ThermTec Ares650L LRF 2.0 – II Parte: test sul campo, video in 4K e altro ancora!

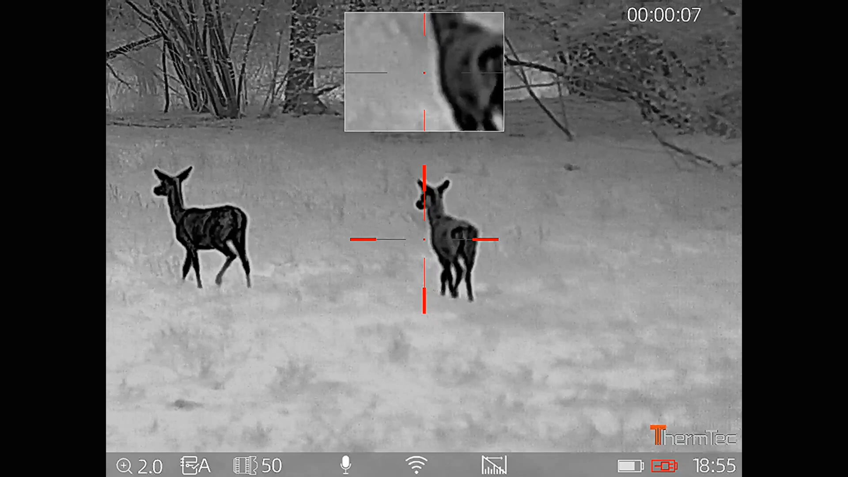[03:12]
768 pixel che restituisce nell'uso pratico delle immagini nitide e ben definite anche nelle situazioni di forte luce come ad esempio oggi qui al poligono l'ingrandimento ottico nativo è di 2,8 per ma può essere aumentato con lo zoom digitale che può anche essere impostato su zoom rapido l'angolo di visione invece di 15,4 x 12,3 metri a 100 metri offre
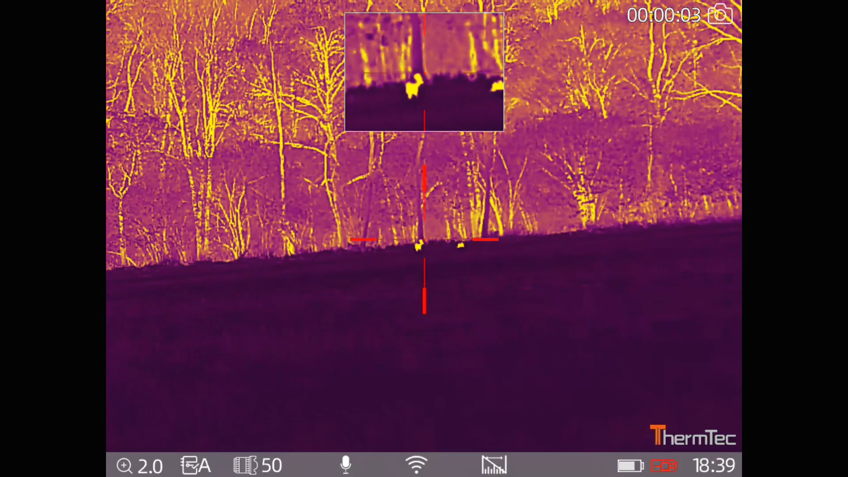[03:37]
quindi un campo di vista abbastanza ampio ideale per monitorare anche delle aree abbastanza vaste la distanza massima di rilevazione di un soggetto caldo con il combo obiettivo da 50 e
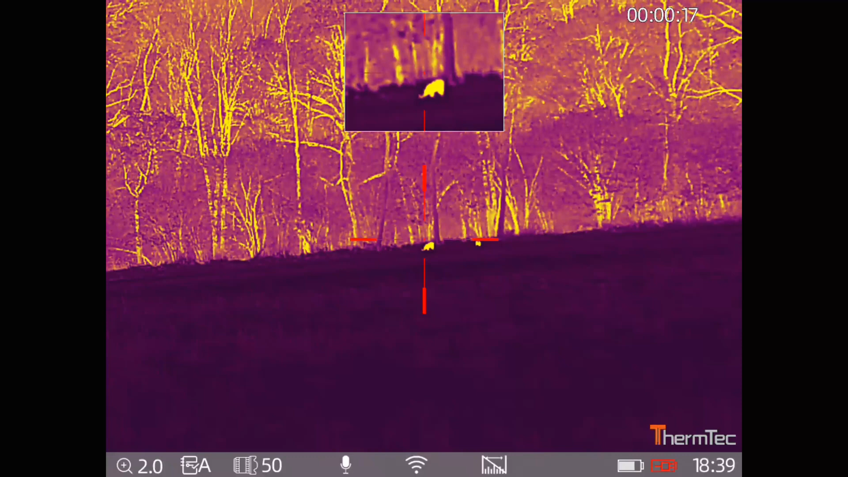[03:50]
questo sensore di 2600 metri vi devo puoi dire che anche le immagini così a livello standard quindi con le impostazioni appena lo accendete risultano molto nitide a un contrasto decisamente elevato
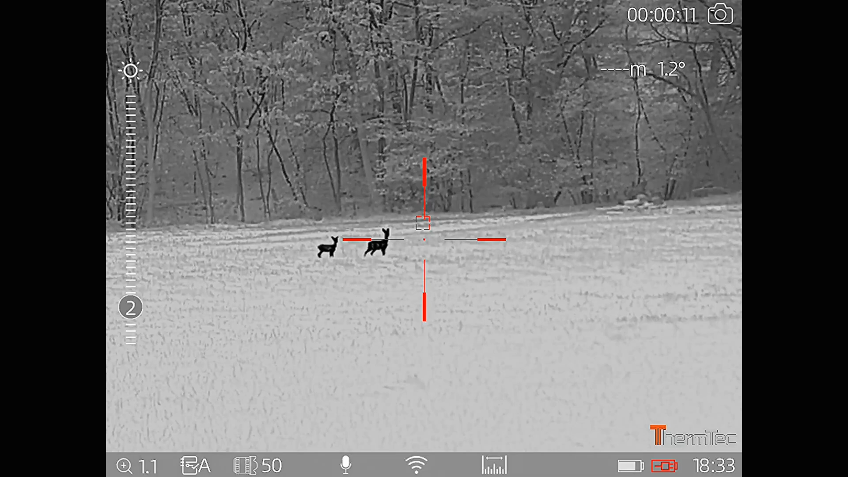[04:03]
il sistema di reticoli è un altro punto di forza di questo cannocchiale sono infatti presenti otto reticoli che
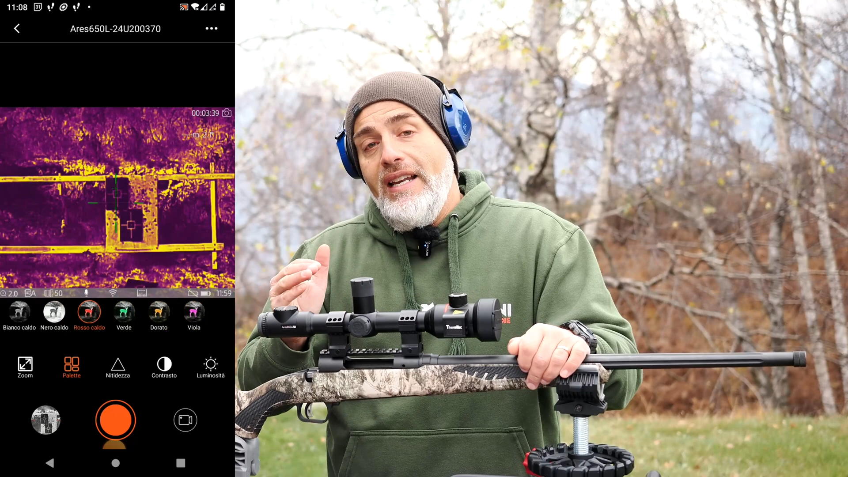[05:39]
che mi è piaciuta molto è la modalità picture in picture che consente di ingrandire un'area del 10 per cento del
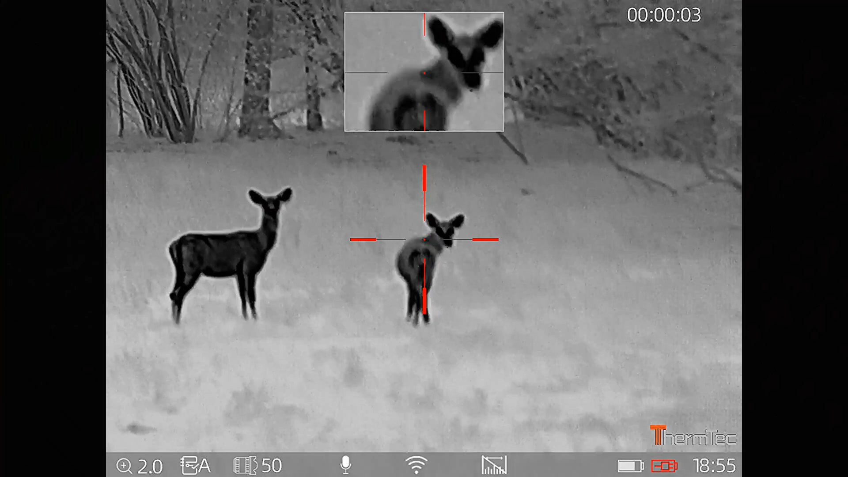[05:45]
display per osservare con maggiore dettaglio una parte della scena in questo modo non perderete la visione complessiva
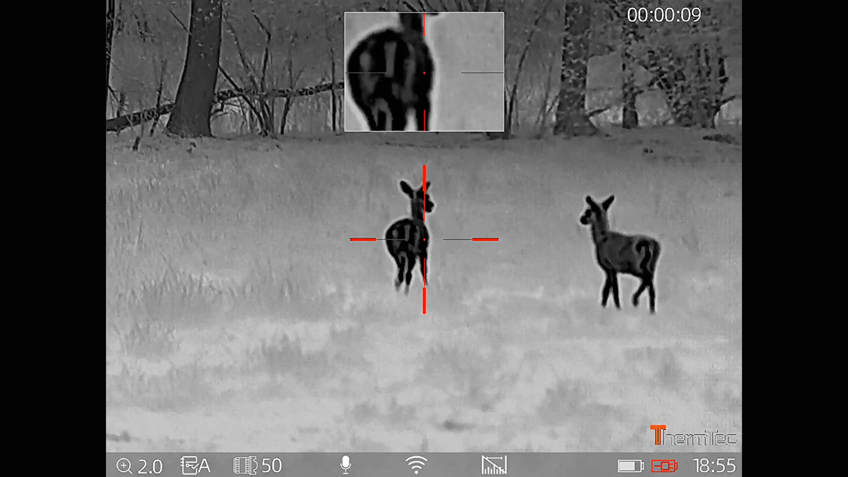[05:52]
inoltre il sistema di regolazione del contrasto della luminosità è rapidissimo e molto preciso e avviene immediatamente attraverso
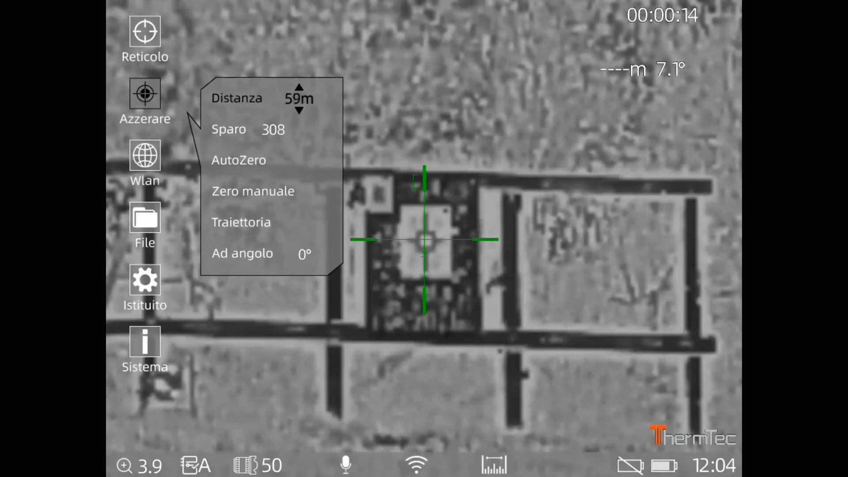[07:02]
aver montato infatti l'ares 150 sulla carabina ho seguito l'azzeramento a 100 metri il dispositivo comunque rapidamente permette di salvare i dati degli azzeramenti su profili diversi
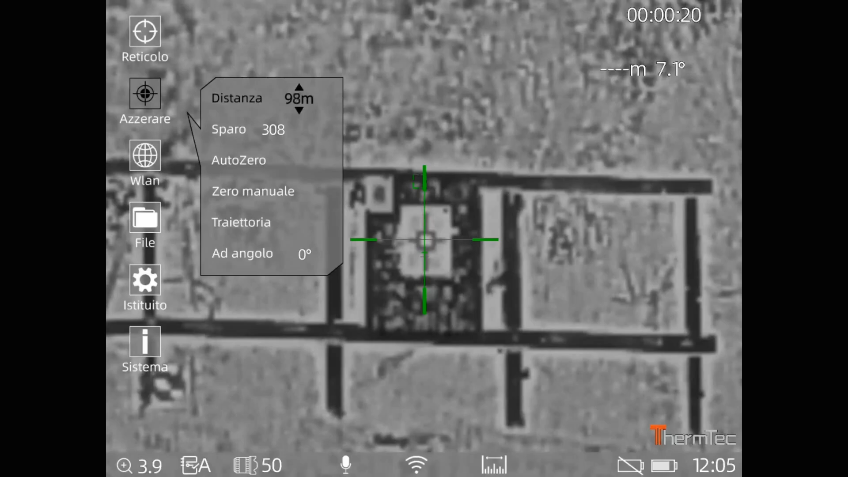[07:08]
quindi si fa il classico colpo a 100 metri c'è la funzione di frizz che può congelare l'immagine quindi dopo potete operare anche spostando la carabina a questo punto dovete con la pulsantiera spostare l'asse x e l'asse y e infine dovete salvare
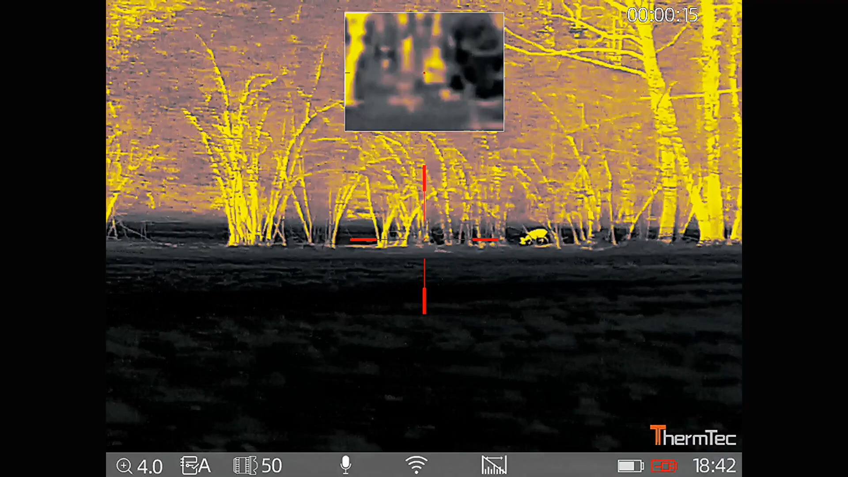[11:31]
senz'altro il sensore termico di ultima generazione con un bel valore NTD inferiore ai 18 mK utilizzo dell'intelligenza artificiale per